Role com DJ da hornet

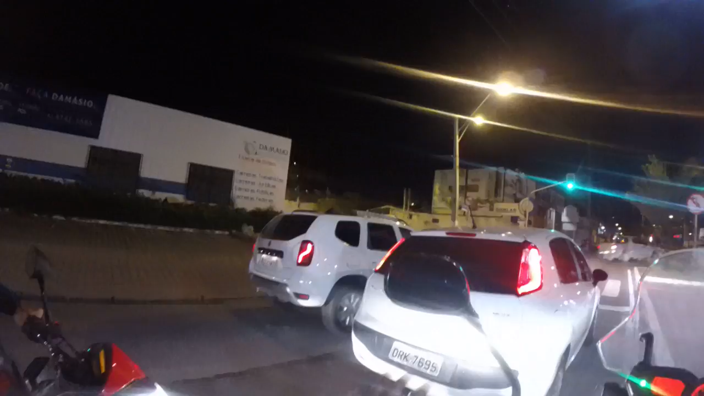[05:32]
Tem um bagulho fazendo gato ali, mano. Um garoto aí. Você tá sozinho, rapidinho, tá ligado? Tem que rolar. Agora garupa, mano. Com garupa e no lugar todo imprensado. Thank you.
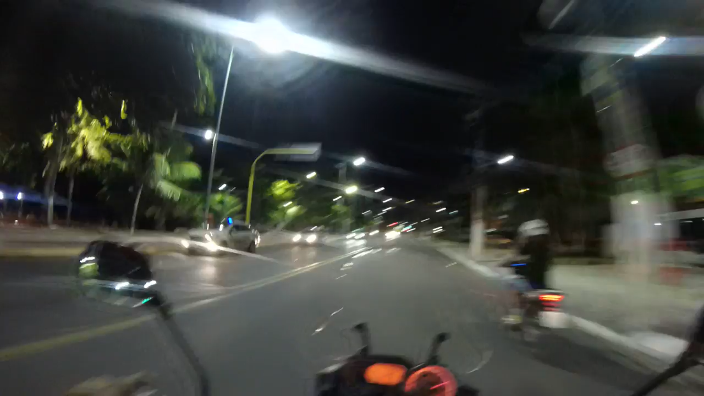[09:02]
casal ficou em choque, achando que ia passar direto. É, eu vi, gremou o gás, pra levantar, para não, essa porra, cara.